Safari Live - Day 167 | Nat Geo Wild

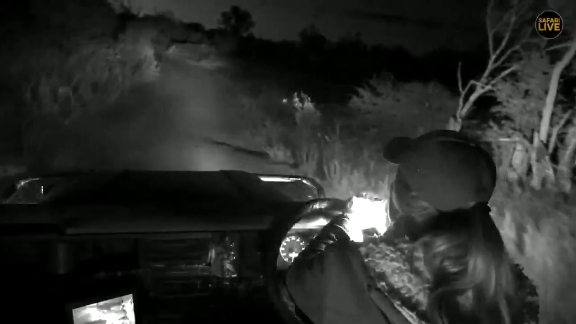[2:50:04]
Alright, as soon as I stop looking for an owl, one's gonna arrive. So we're just enjoying the afternoon mumble really. David, have you had a good time just relaxing? That's good. He has to say that though. He can't say anything ugly while we're live. No, I'm joking. I'm only teasing. No, it's been a goodie. I see some lights.
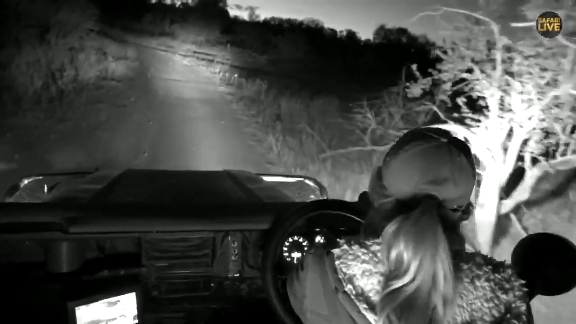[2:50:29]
That must be where David is down over there, or somebody.
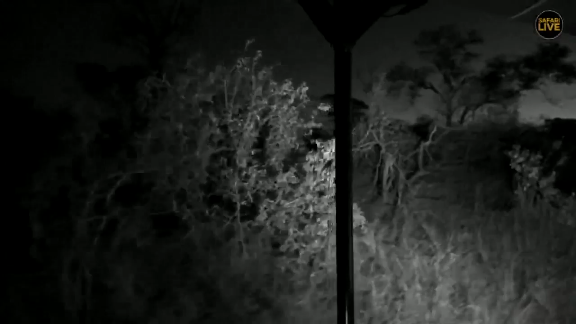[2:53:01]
But even you don't even need a spotlight to spot an owl out here now, especially when the trees are silhouetted nicely. Obviously, you're in infrared. It does help when we're a little bit in color. We're going to stay in infrared. Let's see.
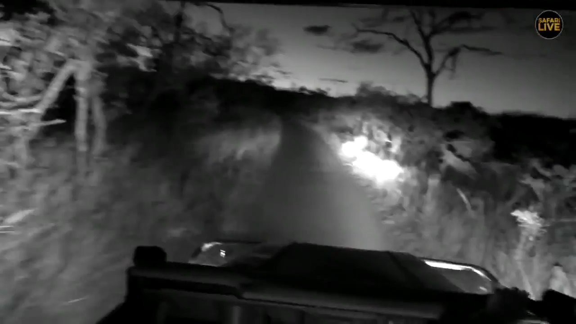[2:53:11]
Because that's probably one of the most amazing things to see, is a big, big silhouette of a big owl. Maybe a nice rose eagle owl. I haven't seen one in ages. There used to be that one that lived in the Mulwati quite close to Twin Dams. I haven't seen it for quite some time. We were seeing it regularly last year at one point. I suppose it could have moved on though. Who is walking here? Let's see.
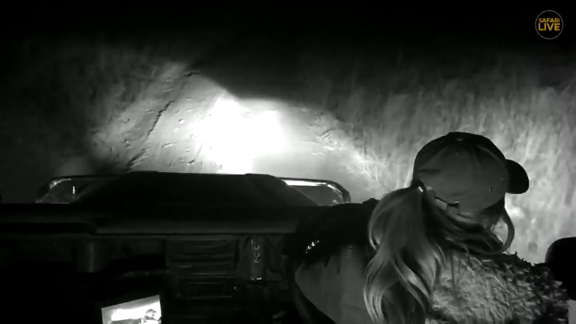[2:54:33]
Come on, yes. Throw us a bone tonight, nature. We need it. We definitely need it. Might have to put the bright lights on just in case it's far down the road.
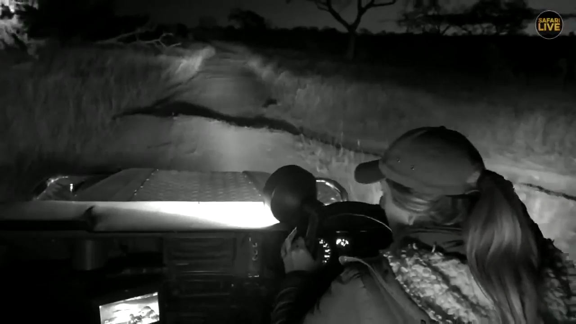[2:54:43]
They're quite shy creatures. So get ready. If we do see one, probably going to be a quick sighting. They don't normally hang around for too long. But it'll be nice to see how they react if we switch off with all the lights, not putting a spotlight on them, and just have the infrared on. I wonder how they would react. I wonder if they'd be a little bit more relaxed, like what we just saw with the Dacre. I'm pretty sure this thing that I'm waving around definitely intimidates some of the more shy creatures, because they come out at night for a reason, to be hidden in the darkness.